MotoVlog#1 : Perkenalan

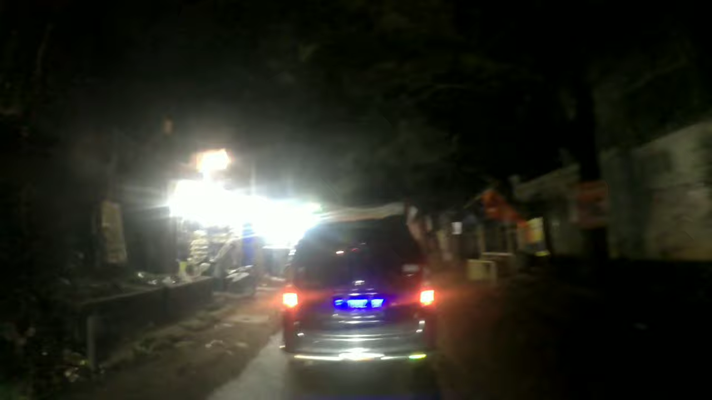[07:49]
oh iya gua sampe lupa bilang kan gua ini Bekasi ya daerah Bekasi gua motovlogger baru daerah Bekasi dan gua ini ada di daerah Tambun ya lagi di daerah Tambun muter-muter aja kalian pembukaan gitu ya perkenalan
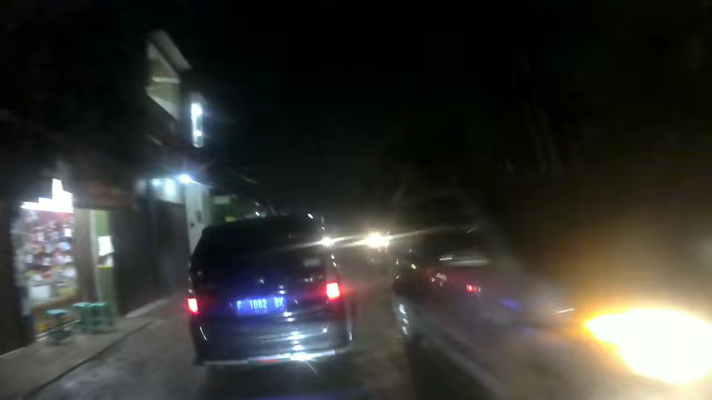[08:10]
ini tadi kondisinya abis hujan ya abis hujan jadi ngeri-ngeri
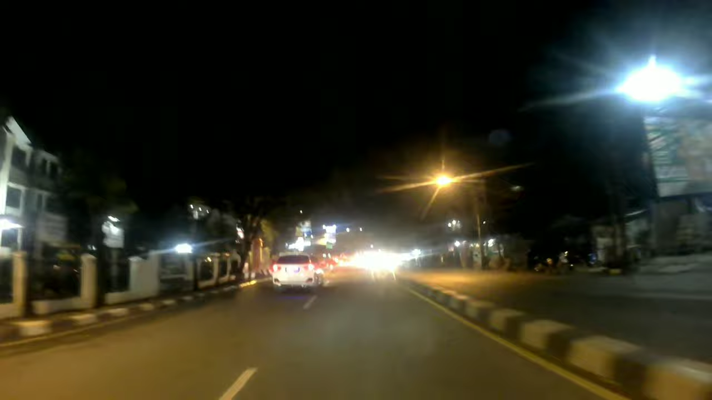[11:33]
kalian depan dan sini lah macet Susu tersebut Aduh macet gua saya ambil aja alur ya
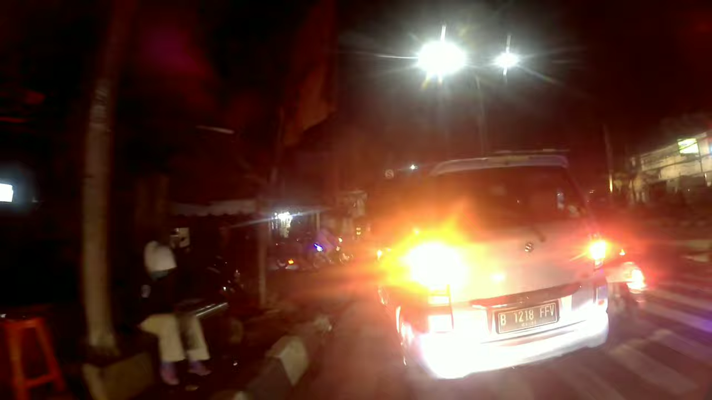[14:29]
Kita belok Sini Banjir Aduh Emang gak tau Banjir Emang gak ini Aduh Banjir Kayaknya ini
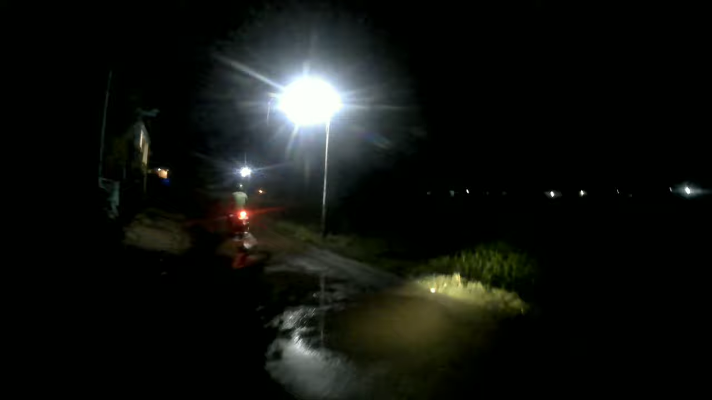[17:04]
mau gimana ya Aduh ini sawah nih sawah nih kalau sopi serem ini jalanannya kecil banget men hati-hati kelihatan enggak ditawannya
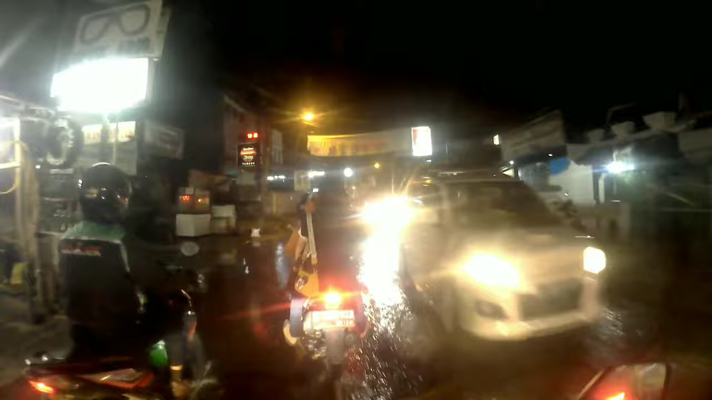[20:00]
aduh banjir ini banjir banjir banjir banjir